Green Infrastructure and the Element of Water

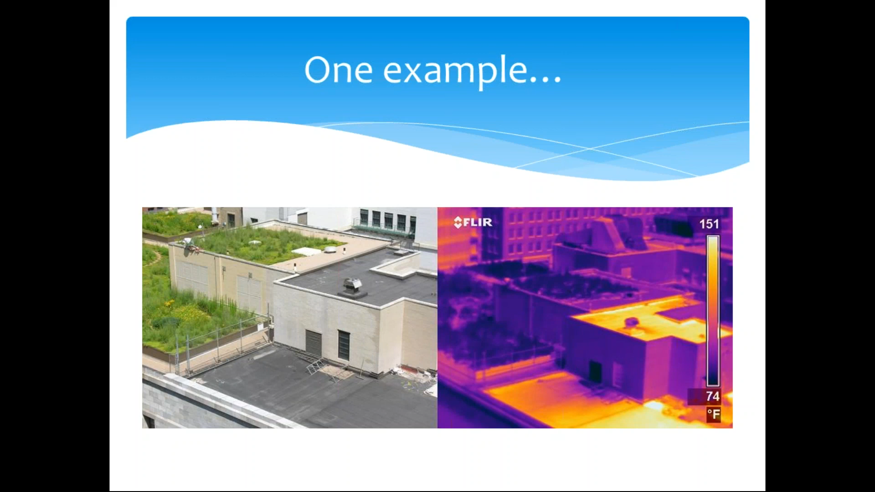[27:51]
On screen: scale top 151°F, scale bottom 74°F
You can see the green roof that was installed on the left and the typical roof that was on the right. And you can see the heat differential between the two. I mean, we're talking like 50 degrees or more difference in the summertime. So you can imagine the health benefits from – associated with green infrastructure.